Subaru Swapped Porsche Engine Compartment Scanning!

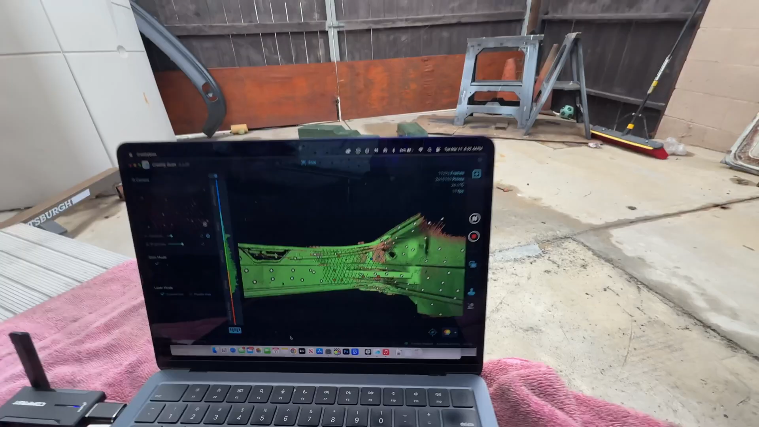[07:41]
So in a scanning software, when it's green, it has basically everything it needs.
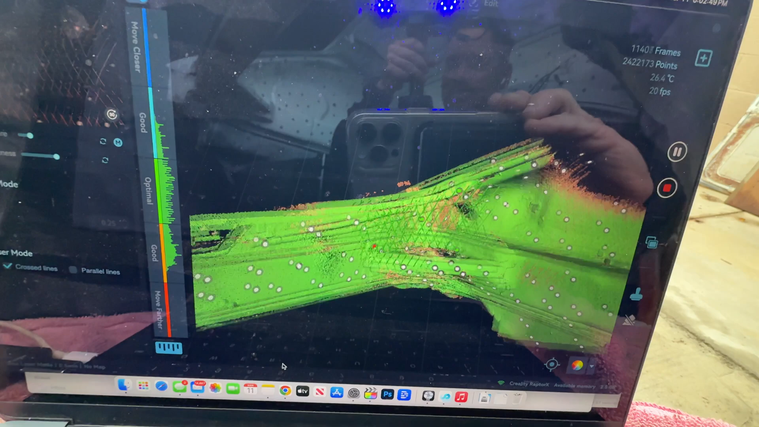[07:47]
So red is kind of like, all right, we made a good kind of first pass.
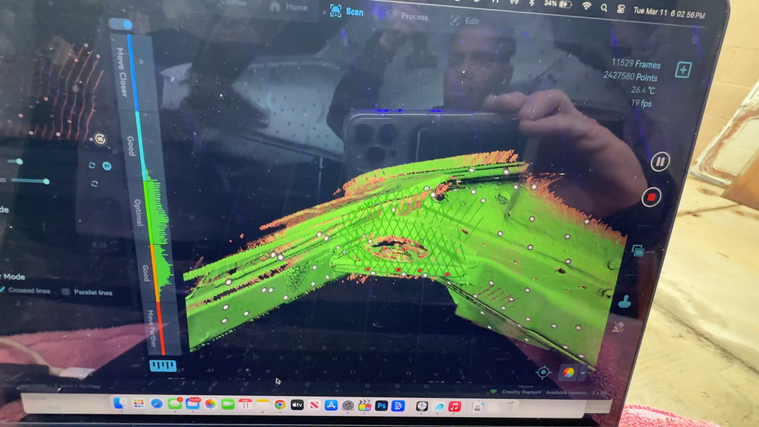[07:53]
And then the green is like, we got this, you know, we are pretty precise with what we've done here.
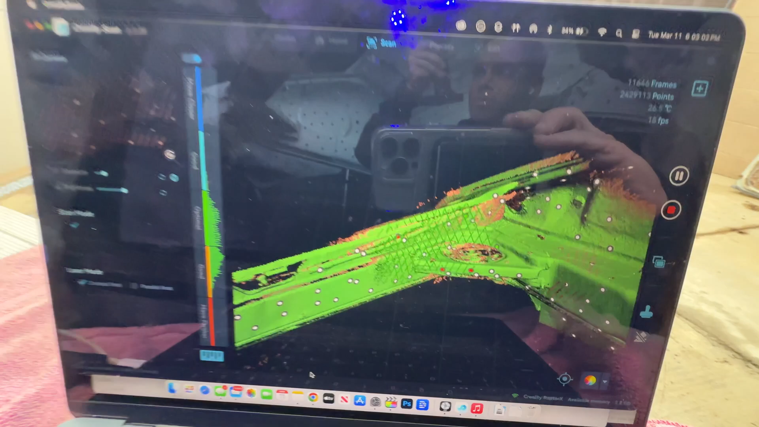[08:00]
So I'm just going to kind of give this thing one more little sweep.
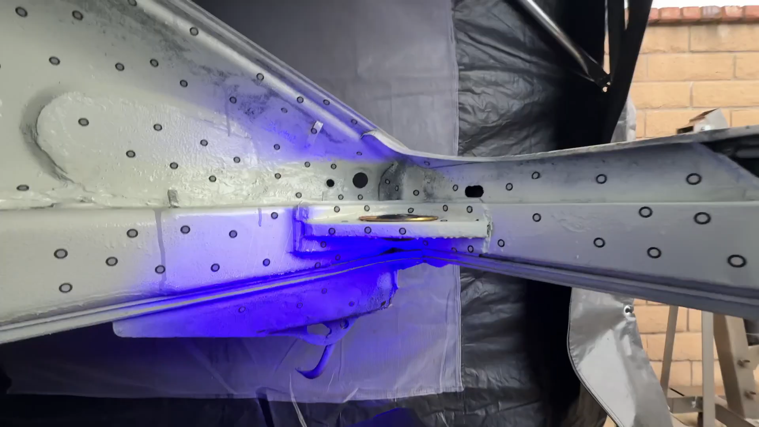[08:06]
So I think I have way more than I need, which is just basically to be able to size up,
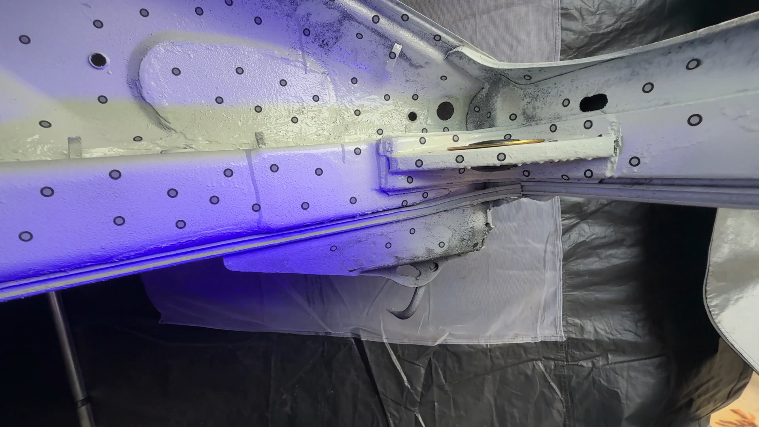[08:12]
you know, different major mounting points for the engine cradle. So everything can be like fully designed in CAD and I don't have to worry about it. And I think this will net me a lot of future use basically.
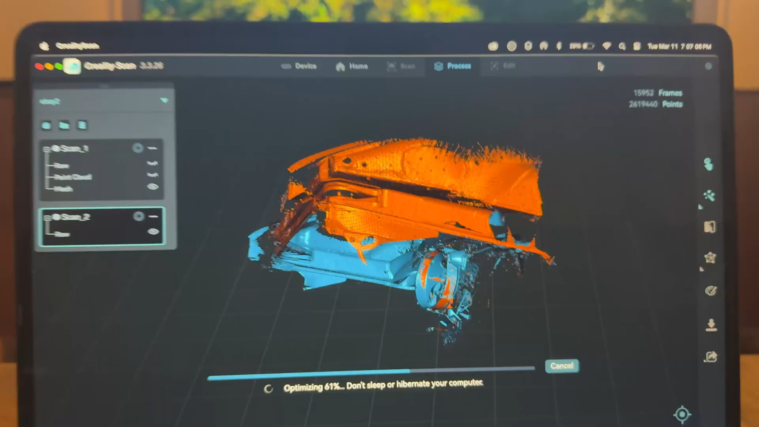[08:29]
So at the moment, I'm processing both of the scans.
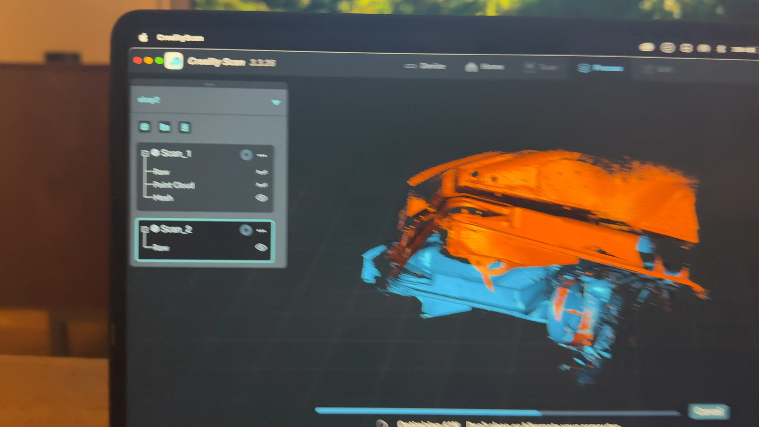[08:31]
You can see that I've already done scan number one and that thing is ready to rock.
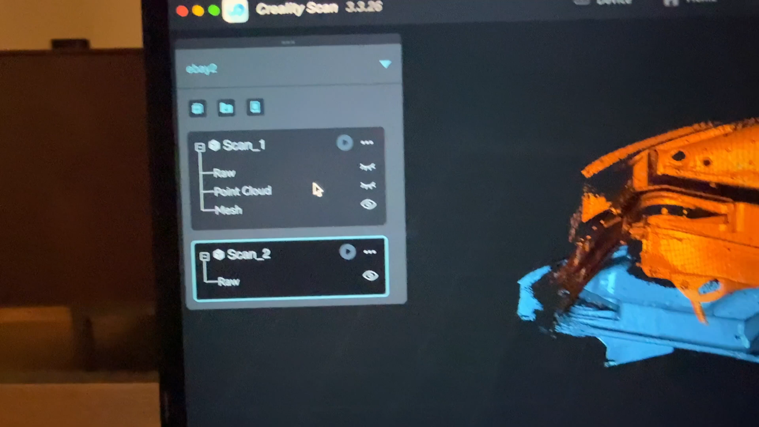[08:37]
And then literally just using default settings to process scan number two.
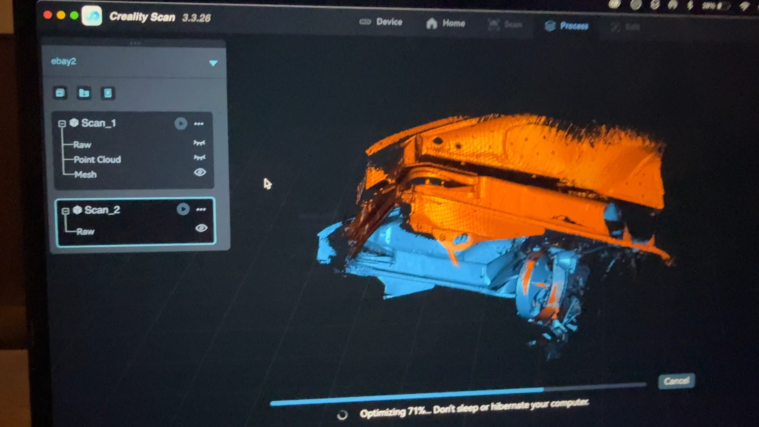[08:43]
And then I think, can't remember how to do it, but I'm pretty sure that I can combine both of these into like one master scan.
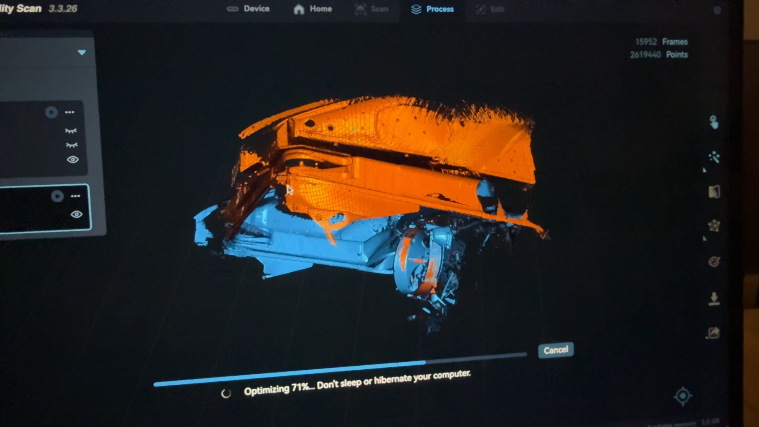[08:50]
It'll hopefully fill out any of the blanks I have. And this will end up being one like really nice, solid Porsche engine compartment scan.
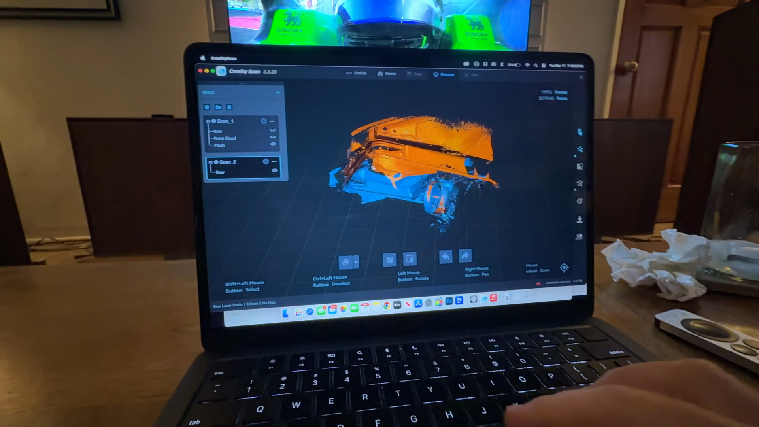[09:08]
So clicking on the scan, selecting it. I've got this scan. I've got this scan.
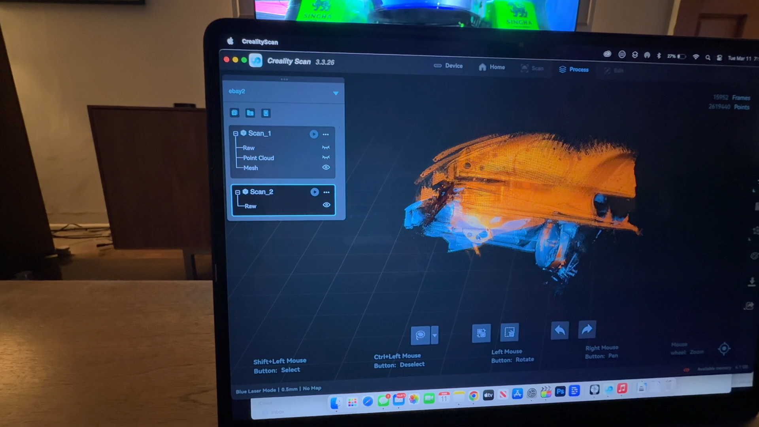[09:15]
This is scan number two. Process it, which is just literally the one click process right here.
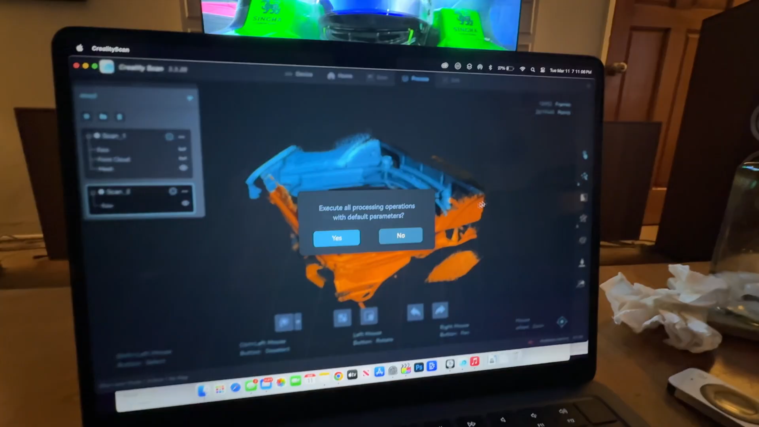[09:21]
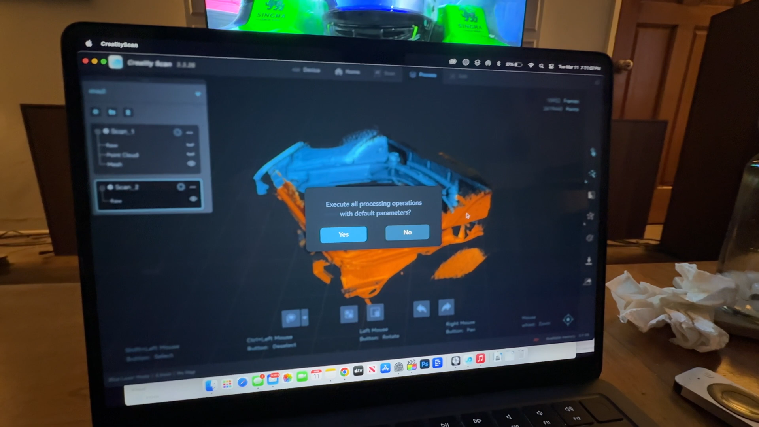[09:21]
Say yes. And then we'll let it do its thing again. And once that's processed, I should be able to mesh these things together. Now back to drive to survive.
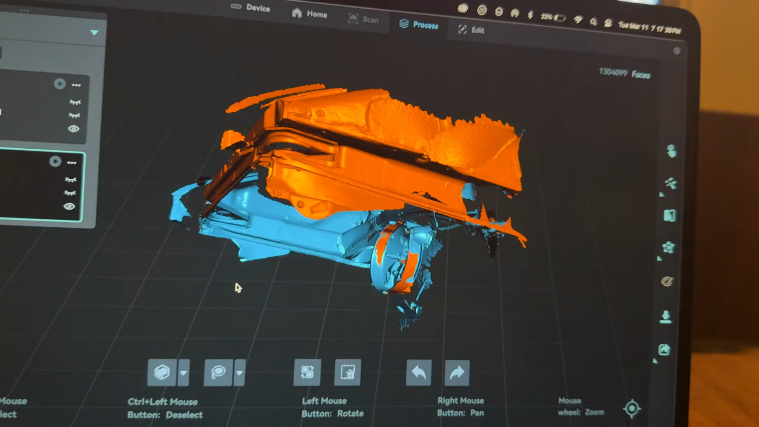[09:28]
Okay. Scan number two is done and looking awesome.
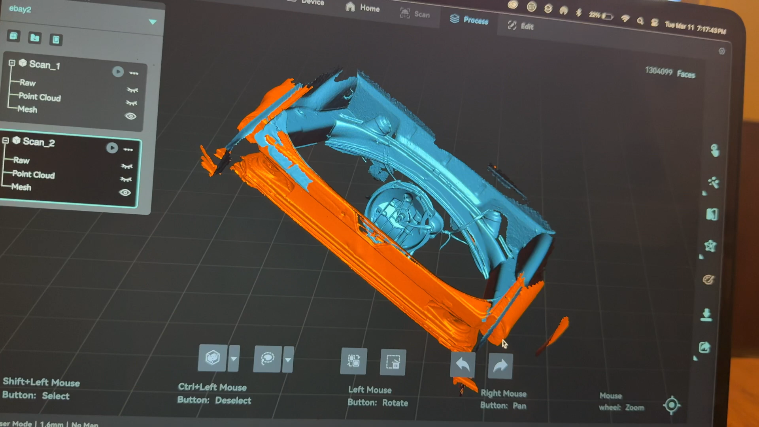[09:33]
I mean, just for clarity, look at this. It's pretty crazy.
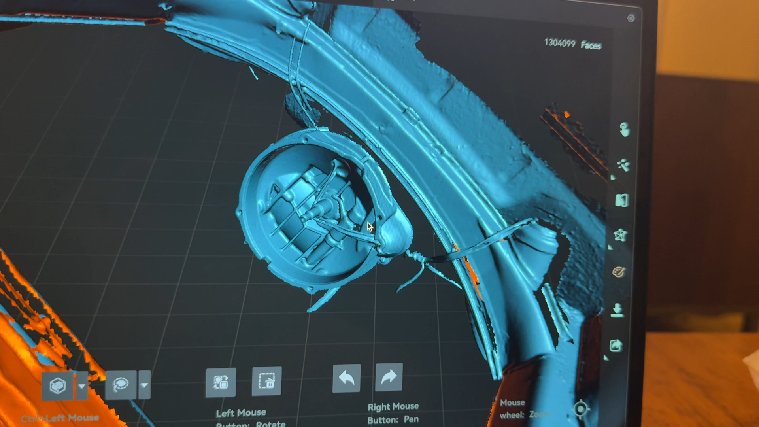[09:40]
You need to make like an adapter plate or something that goes here. You got everything you need.
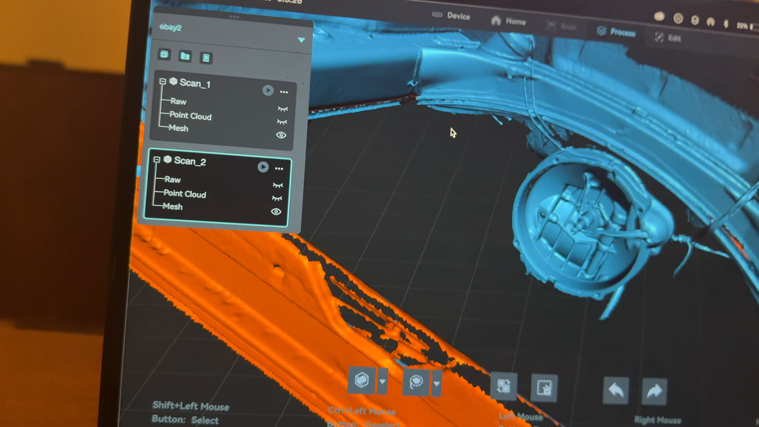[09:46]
So now what do I do here? I think that I can select, this is kind of cool.
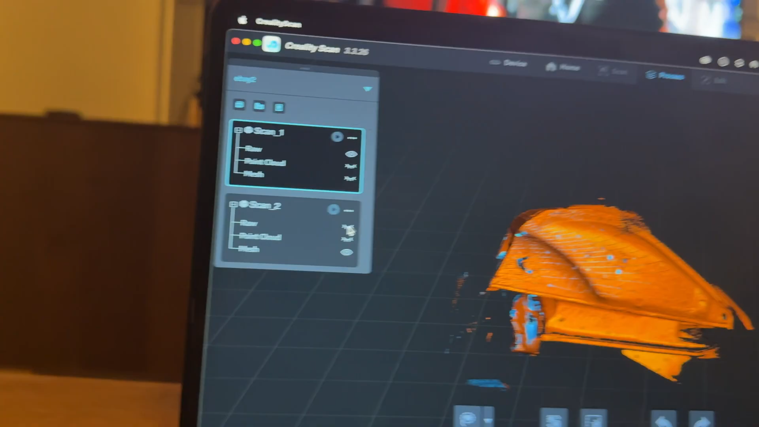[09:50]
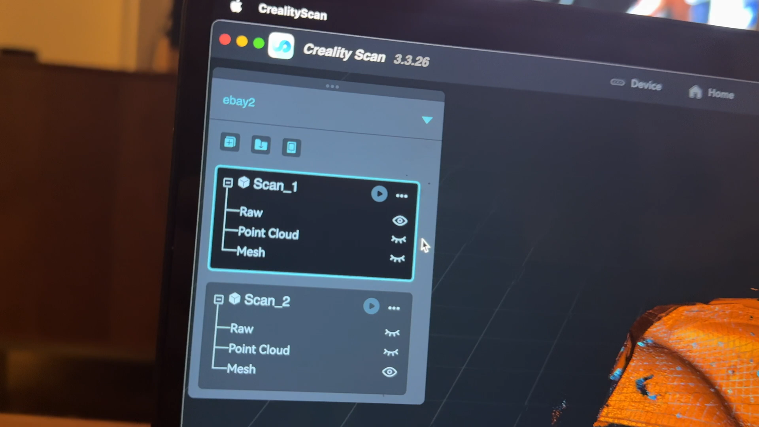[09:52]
So you can like basically turn the eyeballs on and off of what scan data you want to see.